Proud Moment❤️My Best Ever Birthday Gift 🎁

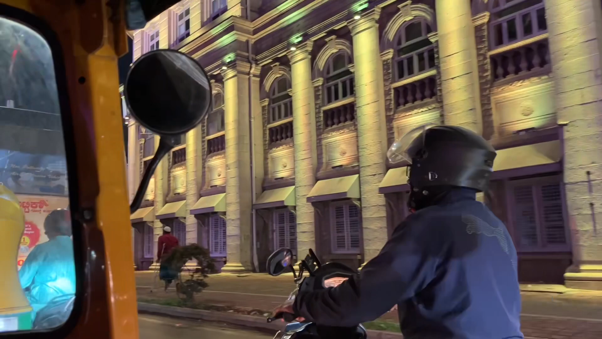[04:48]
अच्छा लग रहा है, कितना अच्छा लाइटिंग चारो तरफ, अलग-अलग लग रहा है, रास्ता,